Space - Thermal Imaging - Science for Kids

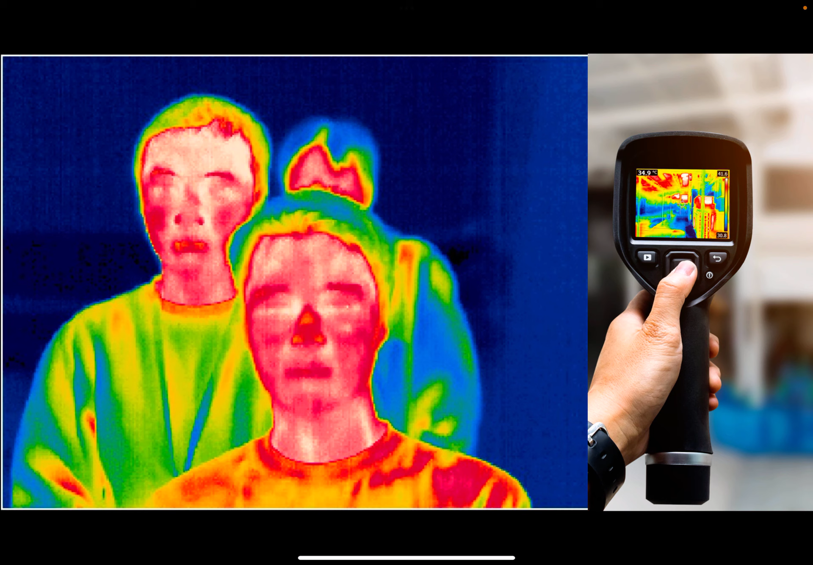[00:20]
You may have seen this type of imaging in your own daily life. By detecting infrared radiation, thermal imaging can differentiate between objects, but if we point this into space, we can see some very cool images.